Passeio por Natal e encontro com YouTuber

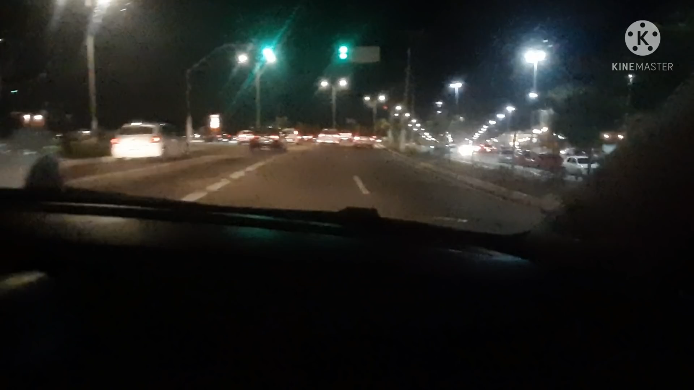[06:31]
É, pessoal, é mais um vídeo noturno para vocês aí, ó. Dando um rolezinho por onde, olha o carrinho aí, gente, olha só o carrinho aí,
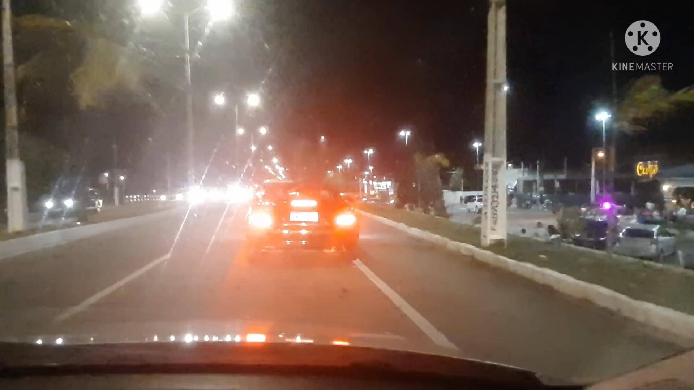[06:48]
ó, coisa mais linda aí na frente, só não se espanta não, tá, que é Mercedes, tá, é isso, olha lá, tem pressão, hein, só que o cara não gostou que ia ultrapassar pela direita não, o cara falou, vai pro lugar certo, olha aí o carrinho, dando um rolezinho aqui, gente, pela cidade de... Natal, capital do Rio Grande do Norte. E quem que é o piloto da vez aqui?
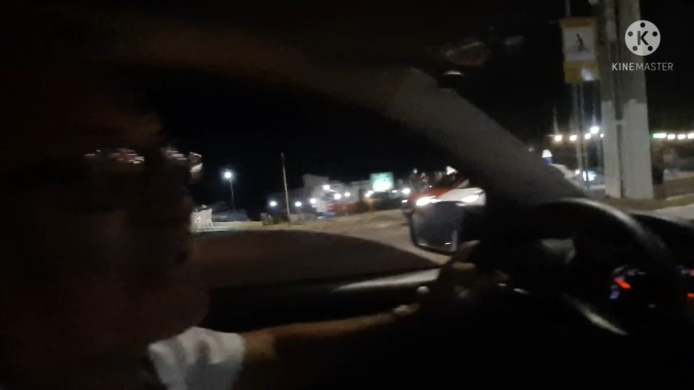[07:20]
Quem que é? Sou eu. É o nosso amigo Robson. É isso aí, pessoal. É o Robson do canal Rota do Sol.
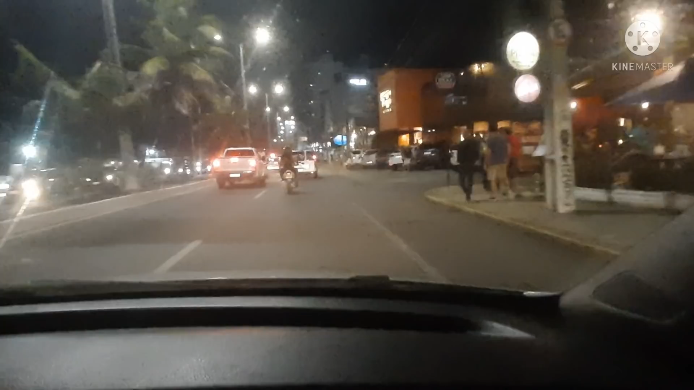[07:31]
É, sou Robson na Rota do Sol e tamo junto aí, né, Maria? Olha aí, fazendo um rolezinho aqui pela cidade de Natal, né? Passeando um pouco aqui e mostrando aí para os seguidores do canal do YouTube do Marinheiro aí, ó.
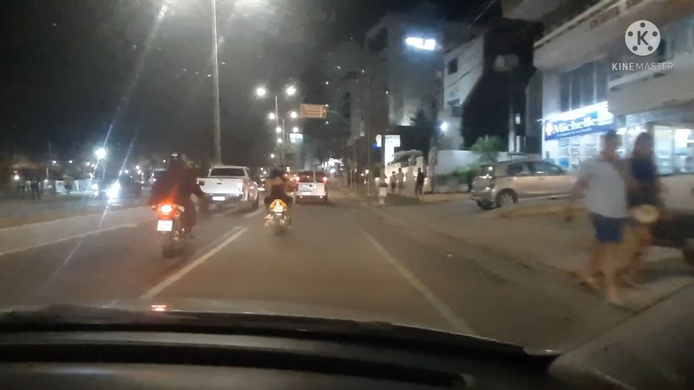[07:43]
Gente, o canal do Robson, gente, é tão top que até nas placas aqui em Natal tem o nome do canal dele, rapaz. Aí você passa ali, tem placa Rota do Sol. Olha, é só. Top aqui mesmo o canal dele aqui.
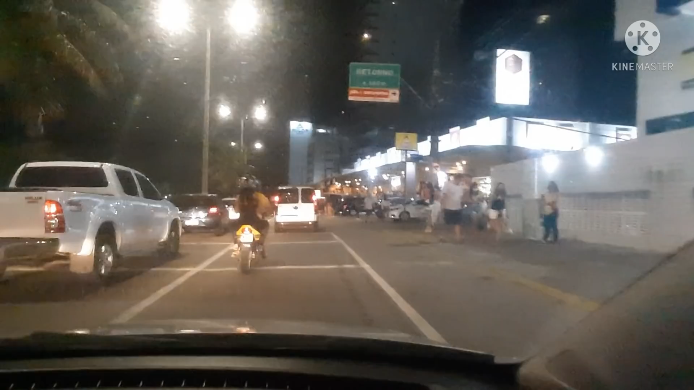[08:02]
Olha só o movimento da galera aqui na noite Ponta Negra. Na noite de Ponta Negra, isso aqui é? Ponta Negra.
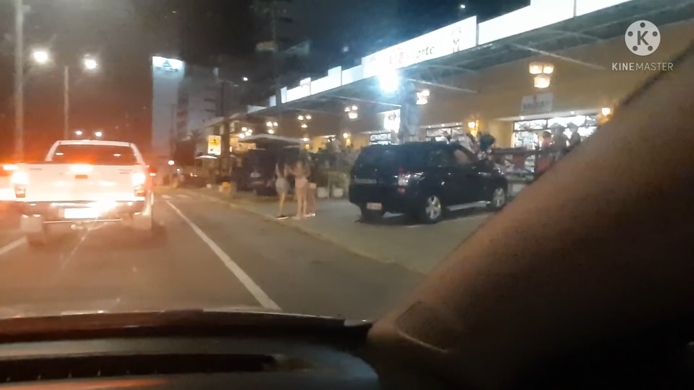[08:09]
Olha aí, ó. É. Pessoal aí. Ponte aqui. Pessoal aí realmente ficam aí na noitada. Nós estamos perto de Ponta Negra, então. Próximo, já estamos já chegando. Ponta Negra. Ponta Negra é o lugar, gente. Nós estamos indo numa praia aqui que o Robson vai levar a gente para conhecer e mostrar um pouco. Hã? O que é que vocês estão falando? Estão falando o quê? Cadê a Leila? Leila? Tá ali, ó. Tá ali atrás, escondidinha ali, ó. Não dá pra ver porque tá escuro.
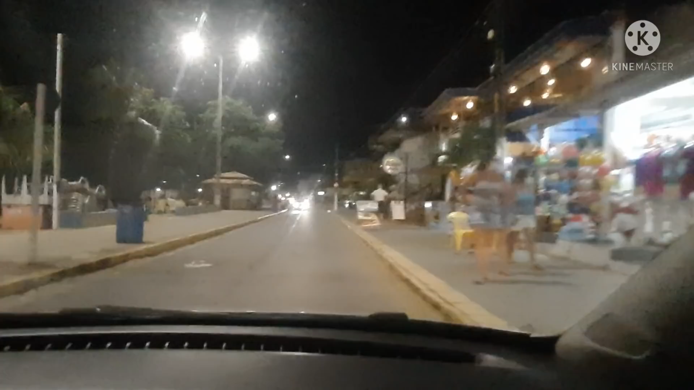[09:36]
Daqui a pouco nós vamos descer e dar uma olhada. Muito bonita essa região aqui. Policiamento aqui ostensivo. Aqui, a nossa amiga resolveu
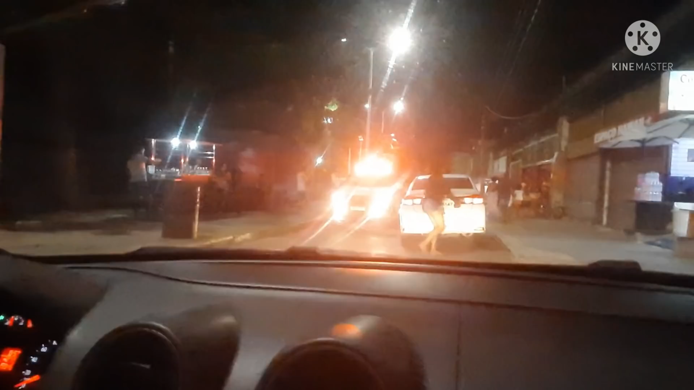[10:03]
para aí para resolver alguma coisa, vai pegar os bagulho dela. E o casal tá animado aí, gente. Olha aí, o casal tá animado aí, ó. Vamos dançar.
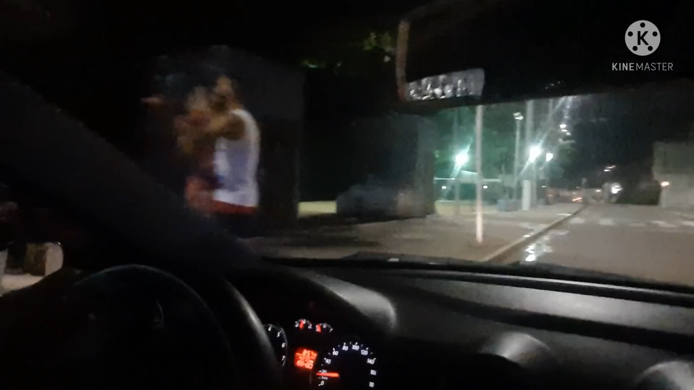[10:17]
Praia é bom por causa disso. Praia é gostoso por causa disso. Aqui, essa galera aqui é forte.
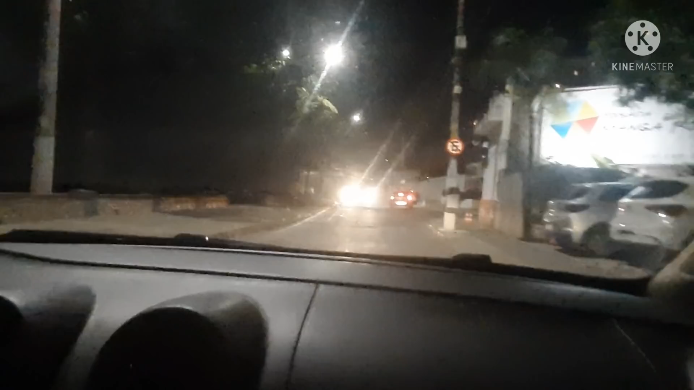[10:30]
É a Orla de Ponta Negra. Mais polícia. E olha aí, o policiamento aqui é ostensivo, é. É um atrás do outro.
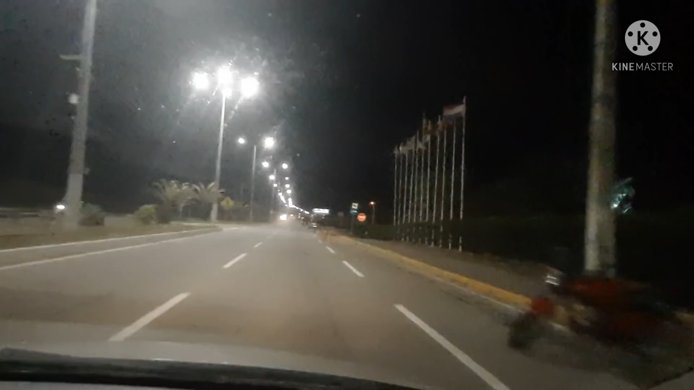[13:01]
Pensa num lugar top, gente. Ocean Palace.
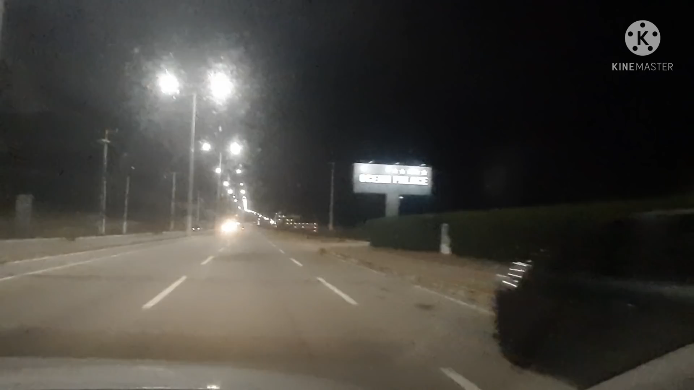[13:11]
Aqui é só hotel, é? Só os hotéis aqui da Via Costeira, os hotéis 5 estrelas. É. Os melhores hotéis de Natal. Tá tudo aqui. Estão aqui na Via Costeira. Olha só. E o mar tá pertinho aqui. O mar aqui à direita. O mar tá aqui à direita, só que não dá pra ver que tá escuro. De dia a gente vai dar uma olhada aí. Né? Esse aqui é o Sirius. São os tops aqui. Só top, só top hotel aqui.